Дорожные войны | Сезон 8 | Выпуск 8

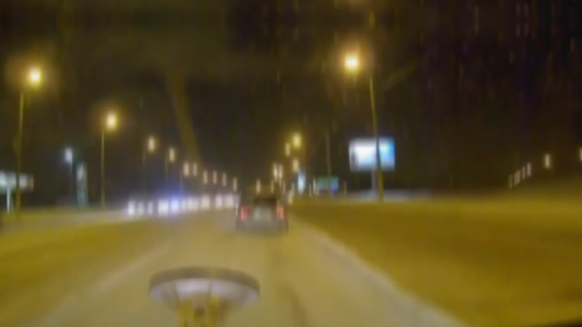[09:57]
Просто надо хоть немного Чистить иногда дороги Но для тех, кто скользит
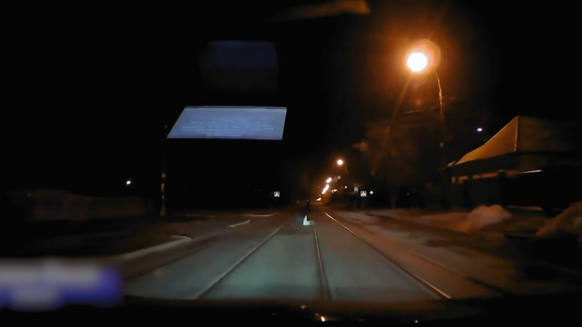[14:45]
Дядя, дальше переход А он прет,
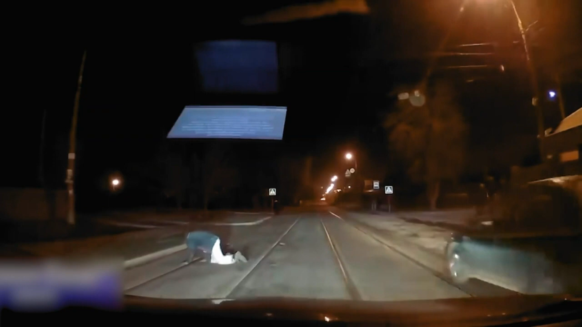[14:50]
как ни в чем не бывало Даже как-то зябко стало